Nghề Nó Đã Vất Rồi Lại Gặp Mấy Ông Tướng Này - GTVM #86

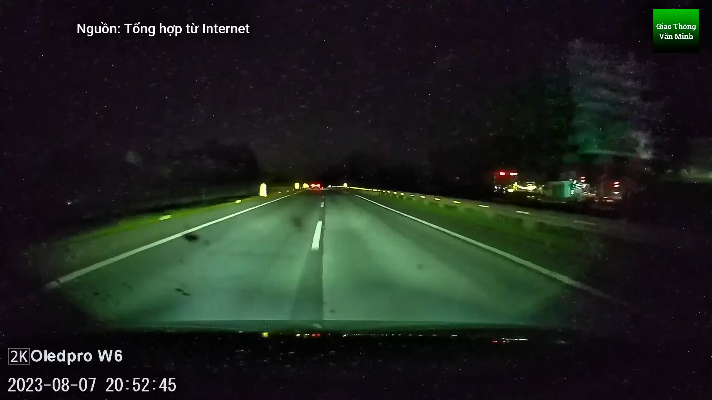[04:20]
Này nó rơi khoảng tầm 21 giờ rồi. Cái gì đây? Ủa tôi chưa nhìn rõ lắm. Xem lại nào. Ôi ôi, không biết là cụ này cụ gặp vấn đề gì mà cụ lại dừng ở giữa cao tốc, xong rồi cụ không có cảnh báo gì. Tối thui xong lại còn mở cửa thế kia. Nó không để một cái gì cảnh báo cả, sợ thật đấy.